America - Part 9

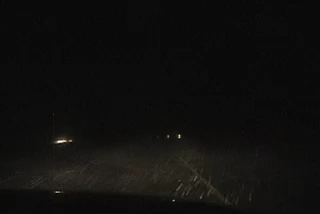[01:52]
We just saw a totaled car. This could be our last broadcast. We've uh, we've seen two trucks built over so far. We just passed Mr. Lincoln. And we're about to leave the Rockies.